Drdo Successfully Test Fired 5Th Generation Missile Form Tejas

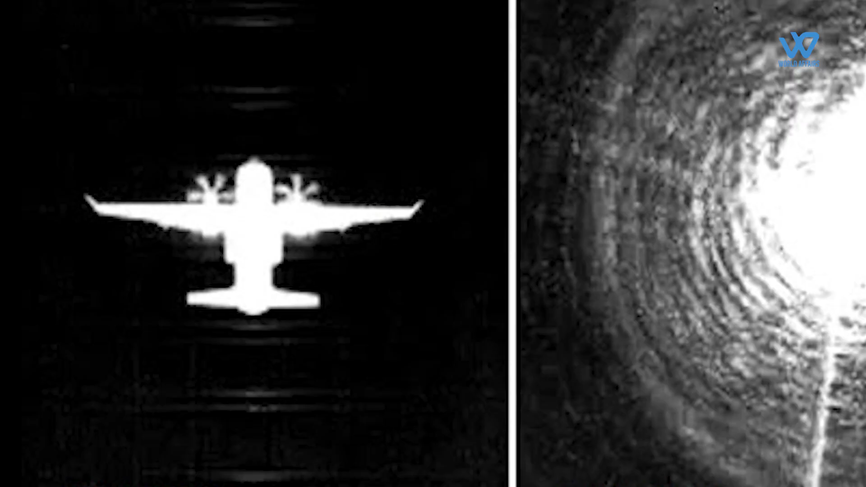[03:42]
Such imaging infrared seekers enable a missile to detect and avoid infrared
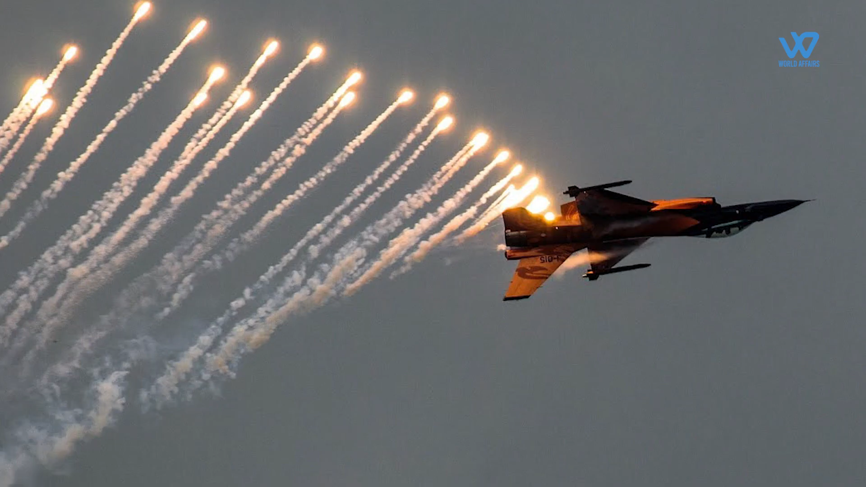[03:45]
countermeasures such as flares launched by an enemy aircraft and even target particular parts of an enemy aircraft,
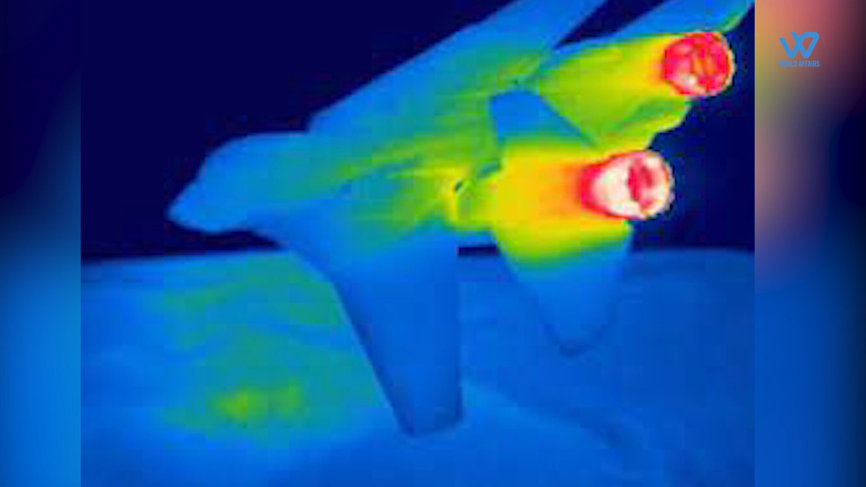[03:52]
instead of merely focusing on heat emanating from the engine.